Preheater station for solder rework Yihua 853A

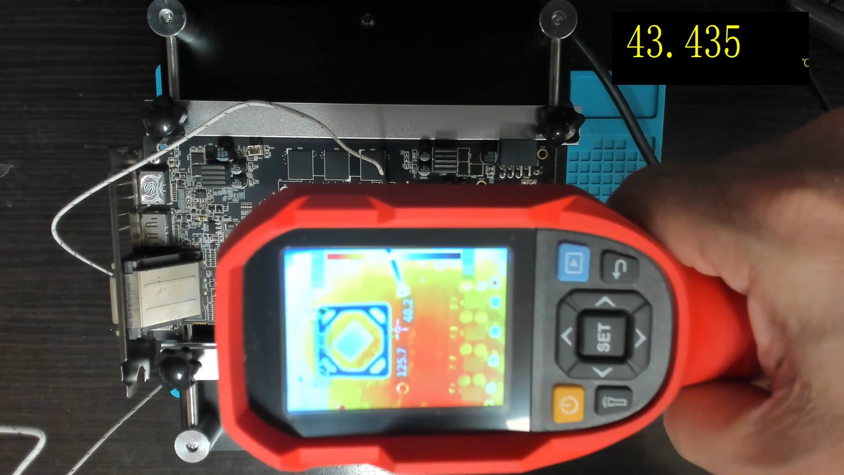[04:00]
can see the thermal camera when it's looking through the holes in the board it is hitting 100 degrees and showing the board at about 48 degrees so about four degrees difference from the multimeter right so let's
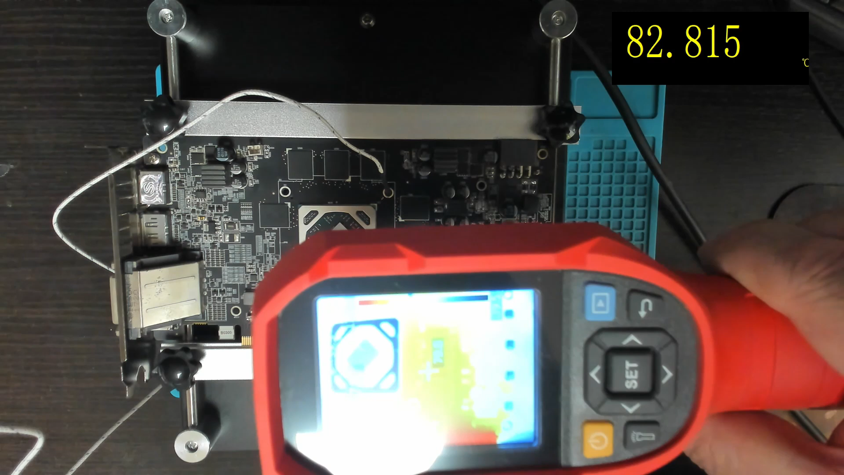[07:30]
The board is showing around the 80 degree mark.
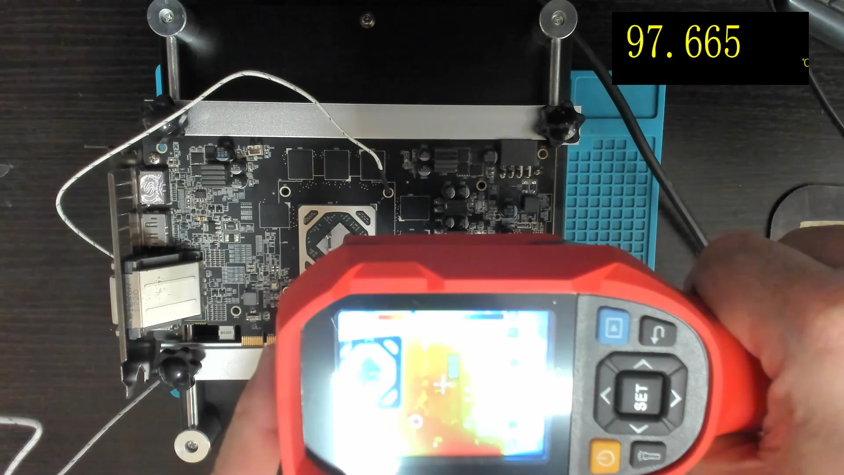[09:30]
I'll set up this preheating station to 250. And the board is showing around 100 degrees.
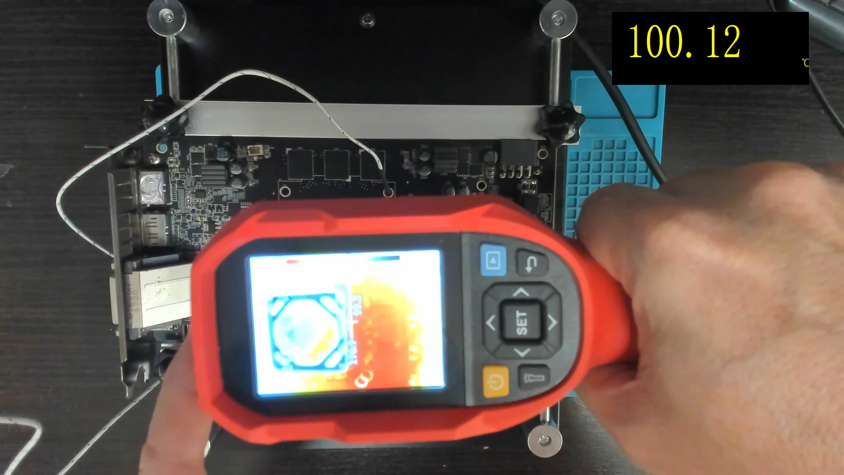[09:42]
My element is still showing 176 but it might be this, I think it's the setting of the thermal camera, the resolution. Okay.